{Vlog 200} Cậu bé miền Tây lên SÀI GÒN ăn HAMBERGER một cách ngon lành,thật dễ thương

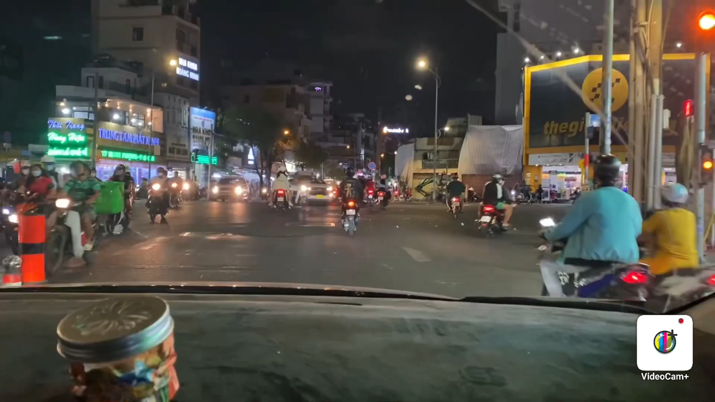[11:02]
Ngã tư Hậu Giang nè các bạn. Bây giờ mình sẽ vô Co-op Food ở bên mé đó nha các bạn. Để mà vô mình mua nha, mình vô mua cái mình ra liền.
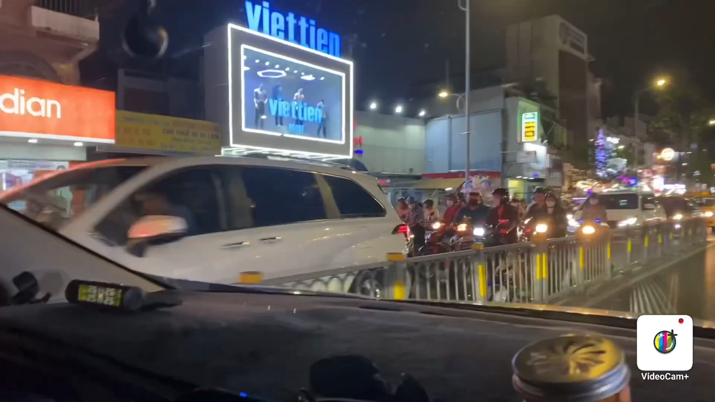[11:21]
Tới tới Co-op Max rồi nè các bạn.